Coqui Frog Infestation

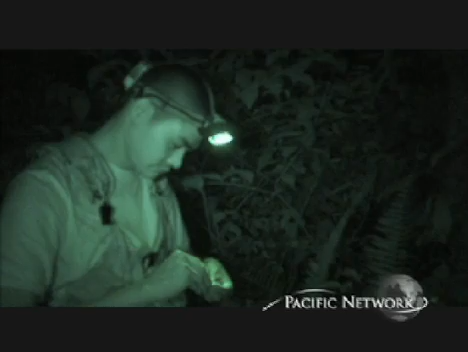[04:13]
What we'll do is go to plots that we've established in the forest and on those plots, catch all the frogs we can and mark them for recapture. And by coming back on successive nights and looking at the marked frogs and the new frogs,
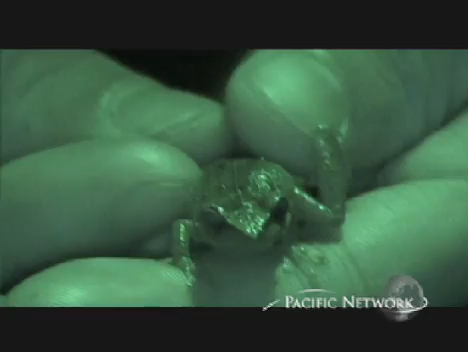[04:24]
we can make estimates of how many frogs live on the plot and
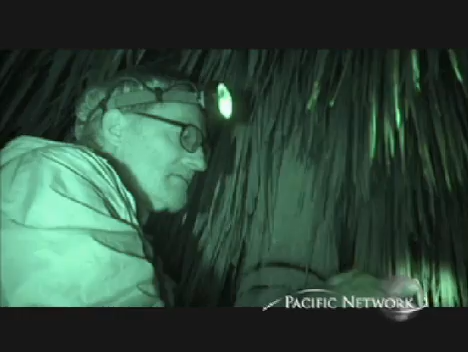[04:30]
thus what the population density of frogs is in this particular part of the forest. Here we're in a moderately loud chorus.
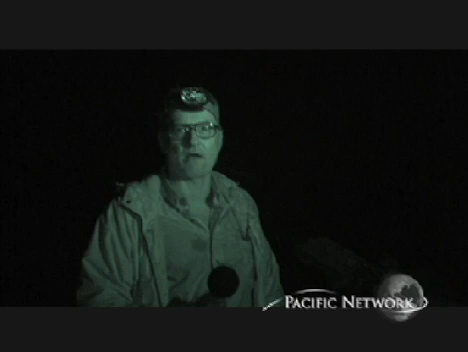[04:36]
I've got to raise my voice a little bit to be heard. I'm getting readings of about decibel levels in the mid-60s.
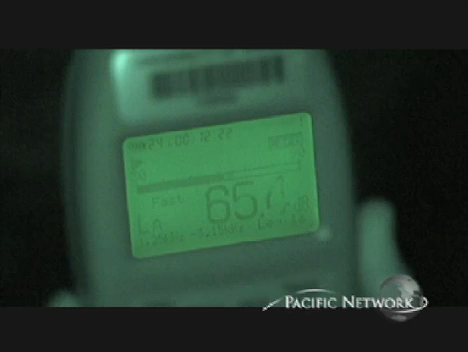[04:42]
My student Mia Warrington and I are working with measuring sound pressure levels. The more frogs there are, the more frogs will be calling.
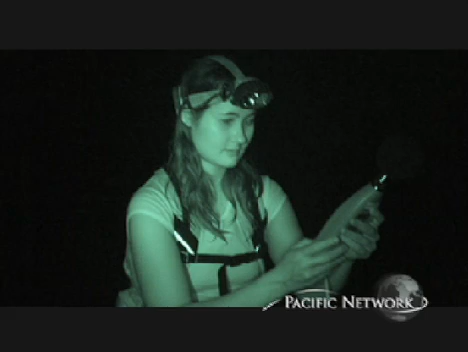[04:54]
So when I'm measuring sound intensity on the meter, if there are more frogs calling in the chorus, I will get a higher decibel reading.
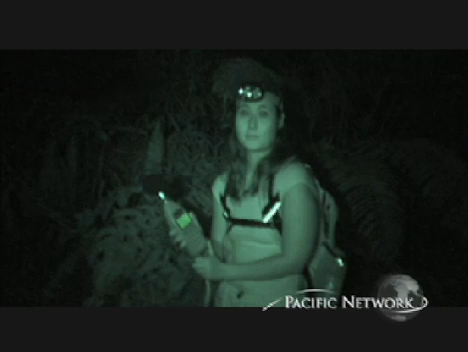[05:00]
We're looking to see if we can use this overnight signal to get information about the numbers of frogs that are out there calling and what the environmental effects are on the reproductive activity.